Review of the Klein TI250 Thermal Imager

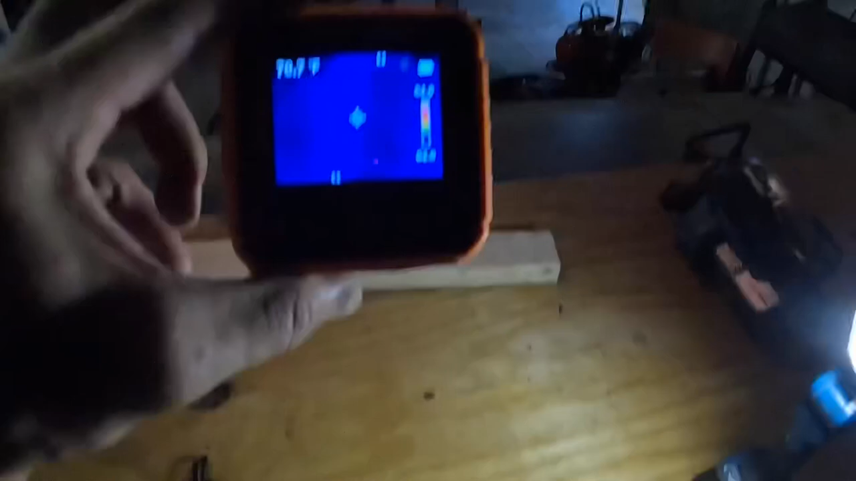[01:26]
now this is the image that you see right here i'll show another one that's of my vehicle it was running earlier this morning
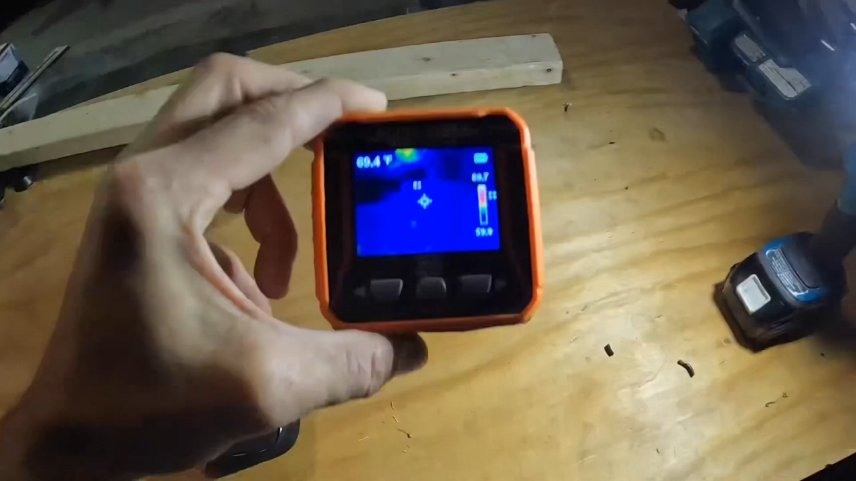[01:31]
On screen: spot 69.4°F
but it has a nice it has a nice um frame rate it has a large screen compared to some of them
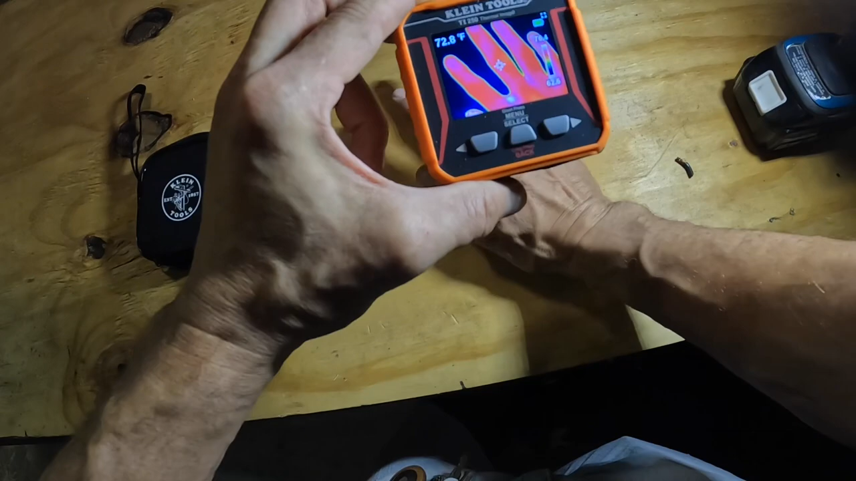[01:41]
a very compact size let's go over some of the functions and press this to get in the menu and if you
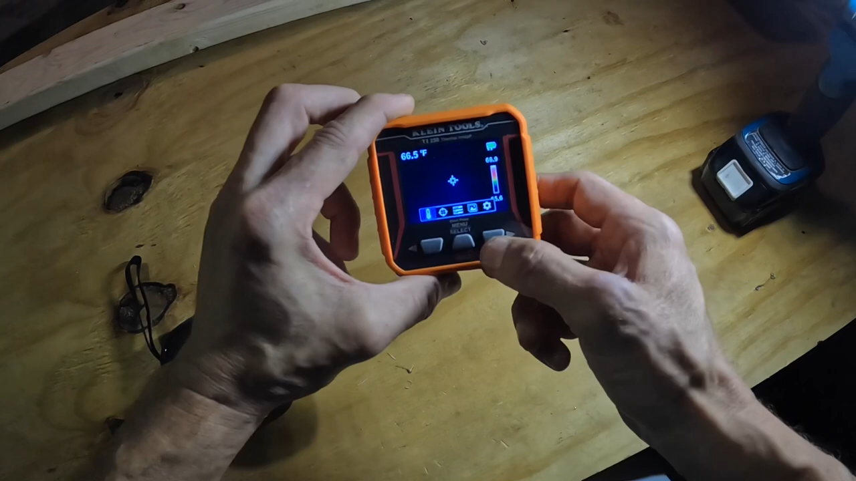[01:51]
On screen: spot 66.5°F
want to change from fahrenheit to celsius you just press on that and you can change
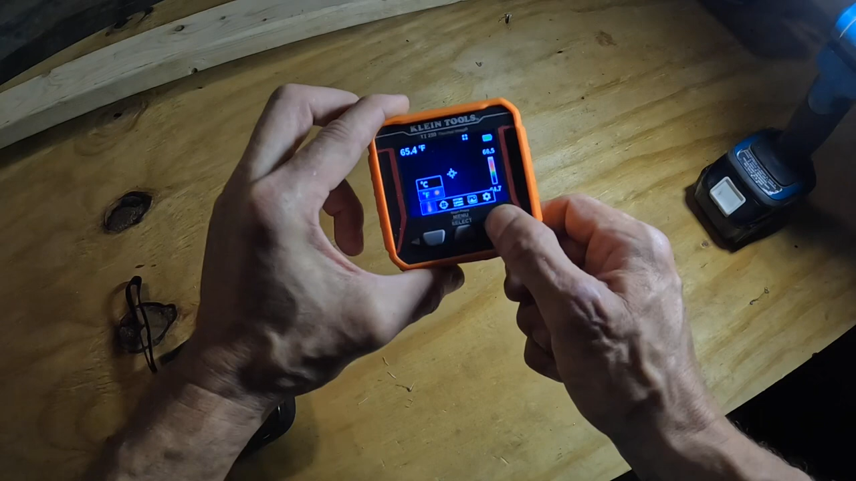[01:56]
On screen: spot 65.4°F
i'm gonna leave it on fahrenheit this
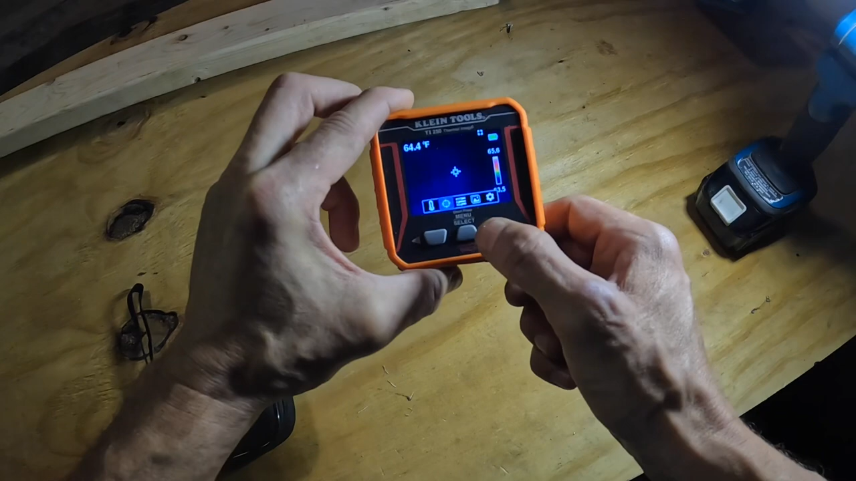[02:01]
On screen: spot 64.4°F
one right here takes away your center spot which reads this temperature right here and it has a high and low
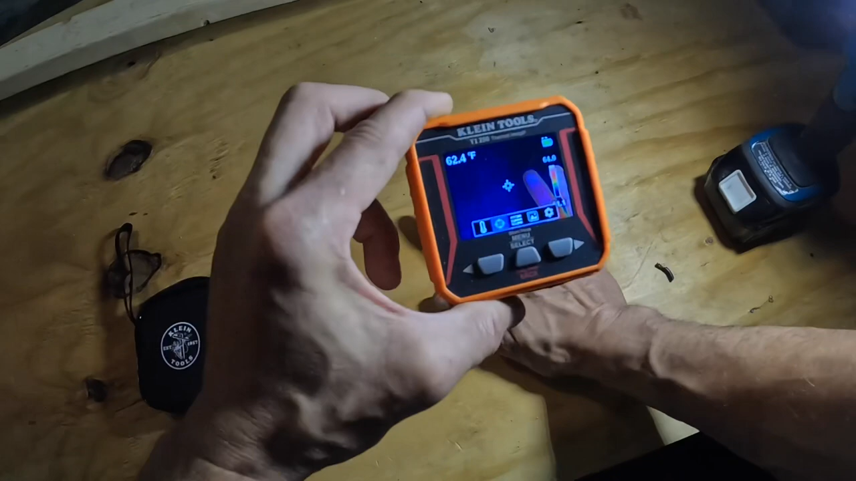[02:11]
On screen: spot 62.4°F
i don't know if y'all there's little squares and the one square is going to read there's one right there one square is going to read the top one square
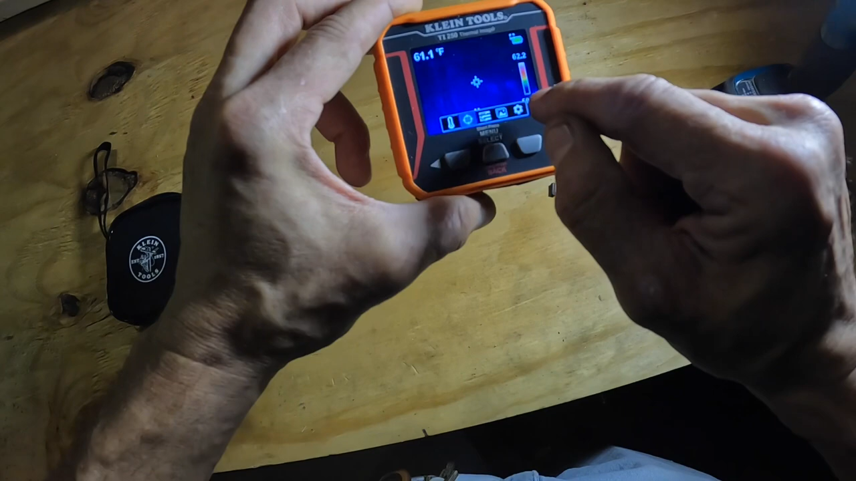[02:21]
On screen: spot 61.1°F
is going to read the bottom so it gives you your high and low temperatures in the frame this
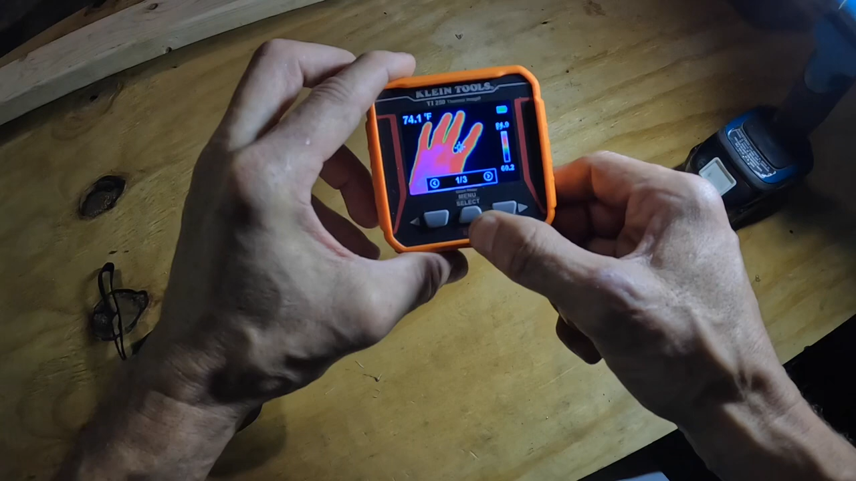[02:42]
On screen: spot 74.1°F
and here you can look at the pictures that i have taken
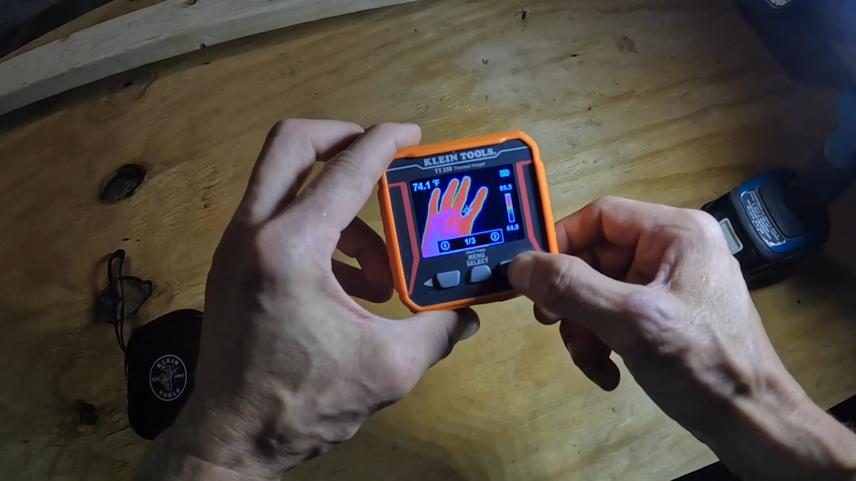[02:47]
On screen: spot 74.1°F
that's one of a breaker i'm fixing to show you a little video on that one coming in just a second
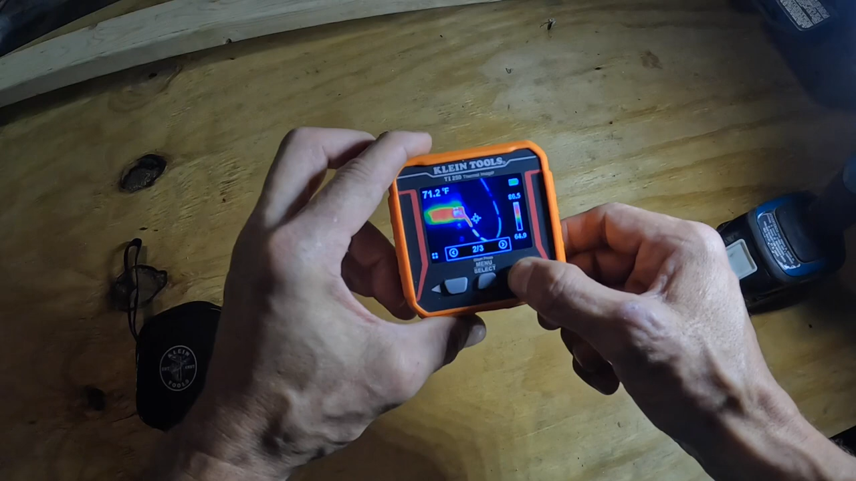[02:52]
On screen: spot 71.2°F
this is of a register
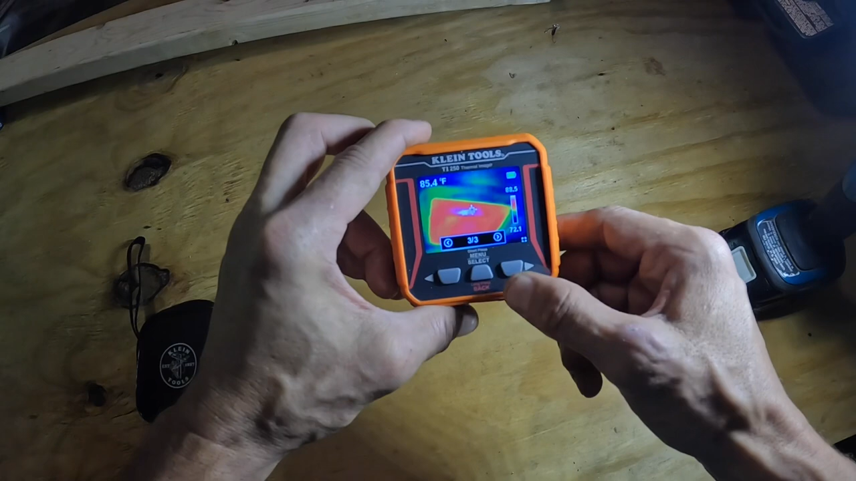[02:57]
On screen: spot 85.4°F
but there you go that's if that image looks detailed on the camera itself it's because that's 10 000 pixels on a 2.4 inch screen
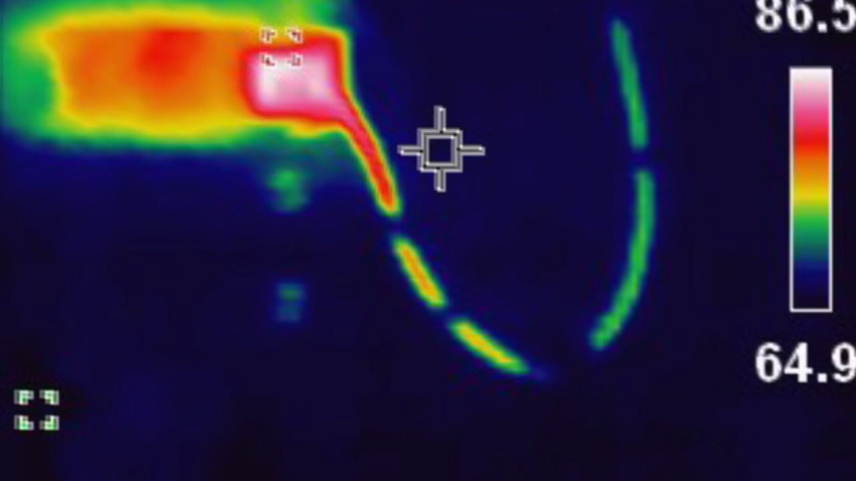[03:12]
and i'll go over how i downloaded that in just a second